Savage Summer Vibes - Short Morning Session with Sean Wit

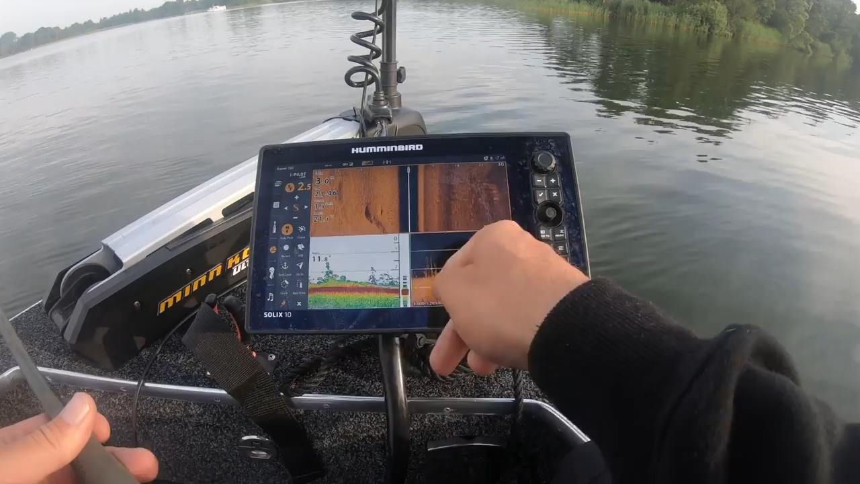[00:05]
I'm down using the TV sonar.
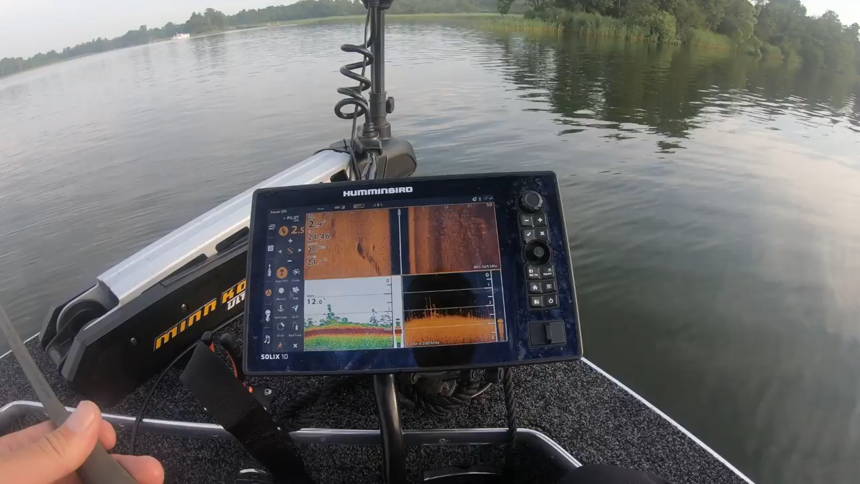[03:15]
Door spot to the left and the right. Down imaging. Or down imaging. A 2D sonar.
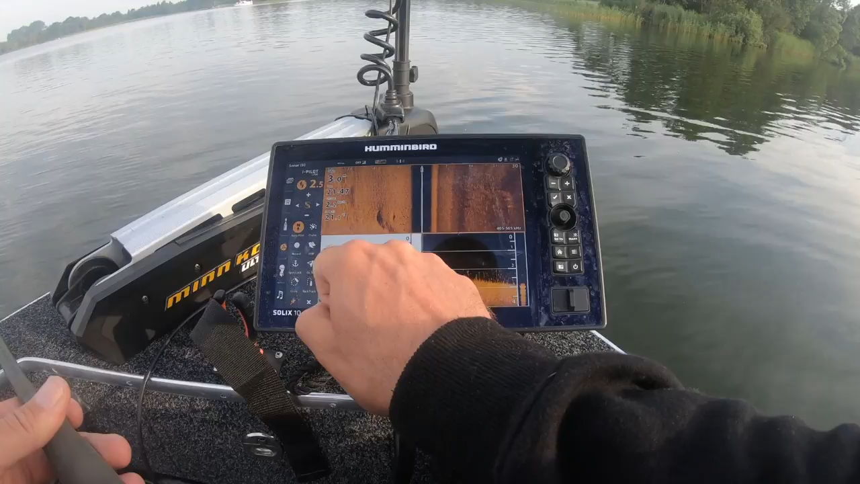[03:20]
I can really tell the difference between the 2D and the down imaging. There is a lot of grass standing upwards here.
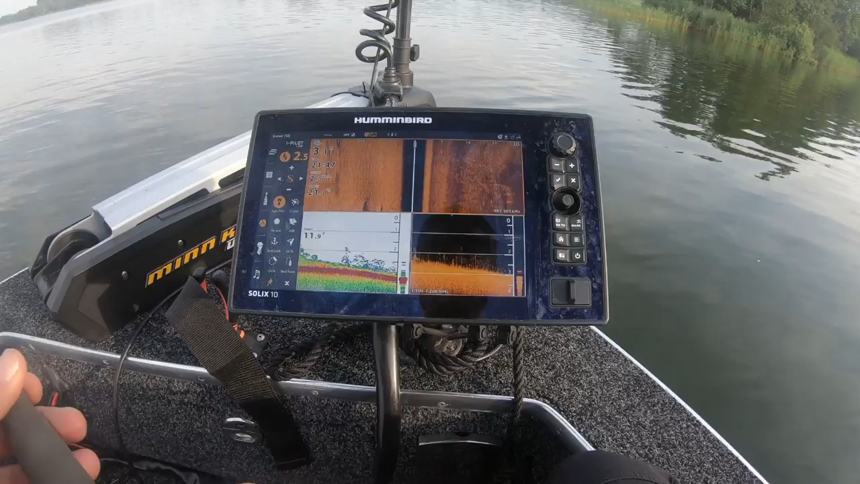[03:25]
That's where the fish should be. In between and hiding.